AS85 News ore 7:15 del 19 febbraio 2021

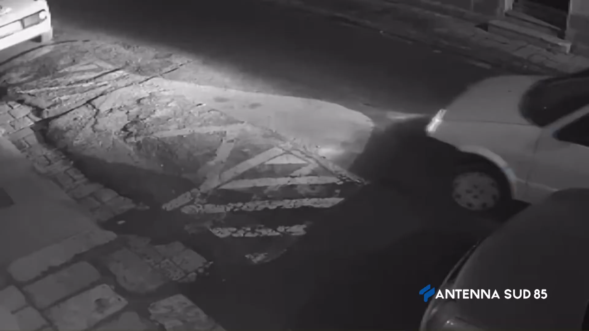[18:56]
Si è accostata con la sua utilitaria sul ciglio della strada e probabilmente a causa di una
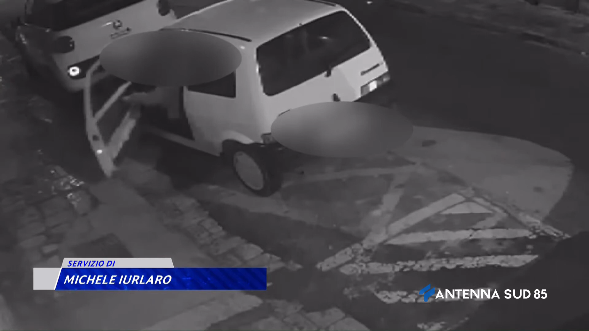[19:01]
disattenzione ha perso la sua cassetta piena di carciofi per fortuna grazie
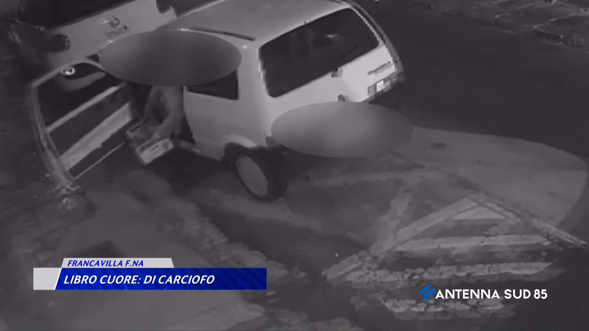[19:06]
all'aiuto delle videotrappole e delle indagini degli agenti della polizia locale quei poveri ortaggi sono stati prima accuditi presso il locale comando e poi affidati
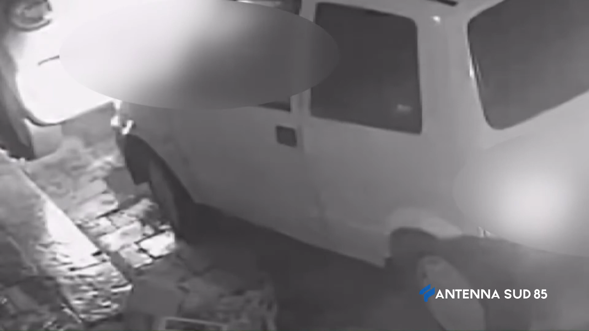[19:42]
agenti e amministrazione hanno preso a cuore il caso di quei poveri carciofi che il giorno dopo sono stati riconsegnati alla donna identificata grazie agli occhi elettronici la poverina quasi non ci credeva la